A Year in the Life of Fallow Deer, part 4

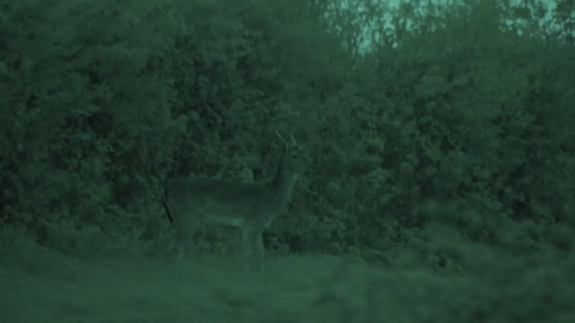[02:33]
That is a breaking day. There's some more there in front of us, just stay still. I've almost got myself a little bit snookered there.
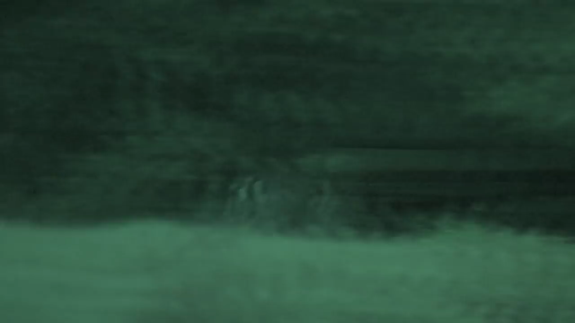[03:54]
The low light is no issue for the Swarovski Z8i.
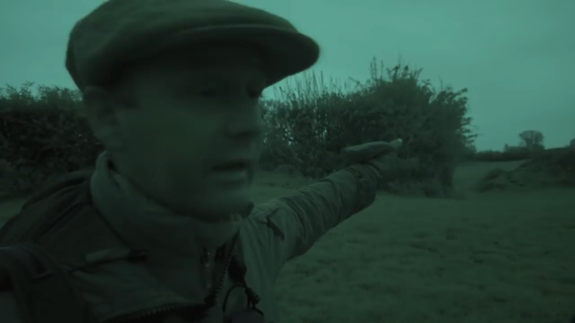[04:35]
As I said just before it wasn't safe against his hedgerow. It's moved just down here. It's stopped naturally to have a look. It was about to go and it stopped again just with a safe bit of bank behind it. So we managed to get a shot on it and it's down. So yeah, at least the freezer is not going to be totally empty over the summer months now. He is. He really is an absolute belter.